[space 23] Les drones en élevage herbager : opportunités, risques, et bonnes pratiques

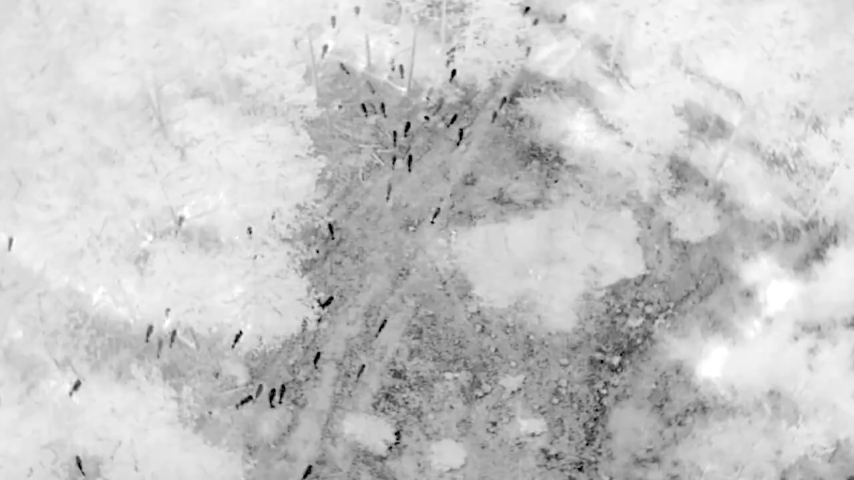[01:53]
Ça peut être grâce à la caméra thermique, par exemple, pour les brebis en zone de parcours.
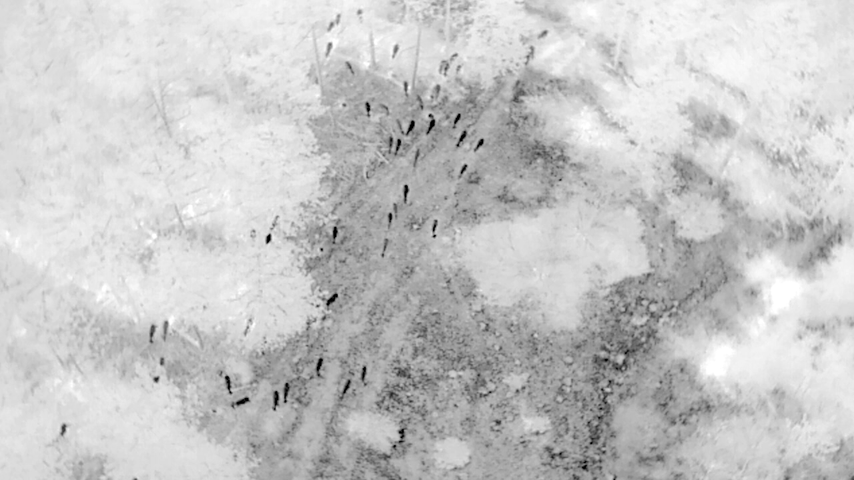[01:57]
Il peut également surveiller tout ce qui est environnement.